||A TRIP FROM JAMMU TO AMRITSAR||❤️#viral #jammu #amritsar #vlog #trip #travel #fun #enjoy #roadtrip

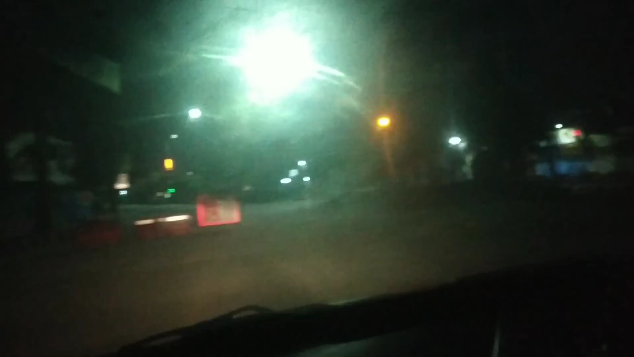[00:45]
तो फाइनली गाइस हम बैठ चुके हैं गाड़ी में, तो हम निकल चुके हैं यहाँ से, तो अभी हम सतवारी पहुंचे, तो हम साइड जा रहे हैं।